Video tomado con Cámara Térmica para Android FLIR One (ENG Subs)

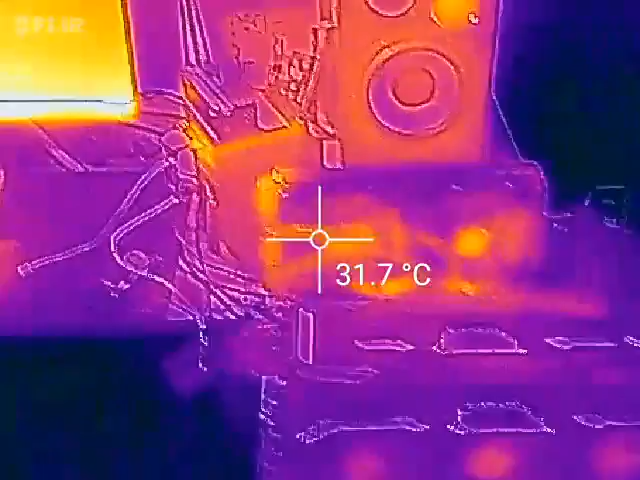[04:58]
On screen: spot 31.7°C
Recuerden que él lo va mostrando amarillo y esos colores Aquí tenemos el Predator Está prácticamente a temperatura ambiente
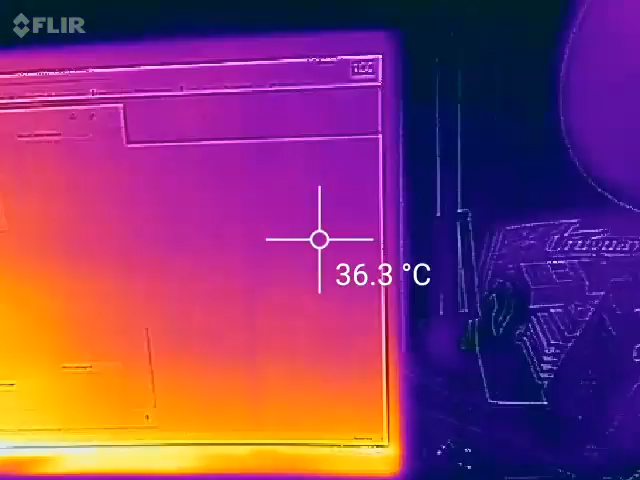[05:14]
On screen: spot 36.3°C
La luz Miren que hay cosas que son increíbles, ¿no?
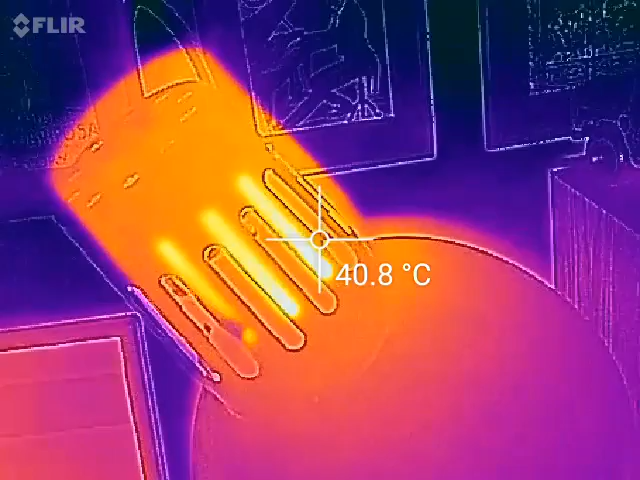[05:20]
On screen: spot 40.8°C
Porque miren la temperatura que tiene a 50 grados una lámpara de bajo consumo